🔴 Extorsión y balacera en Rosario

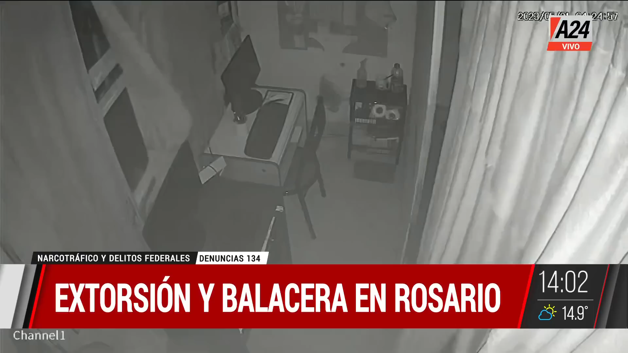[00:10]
cortinas que se mueven, típico video de cuando uno cree en los fantasmas, pero no son fantasmas, sí, causan el mismo terror o más,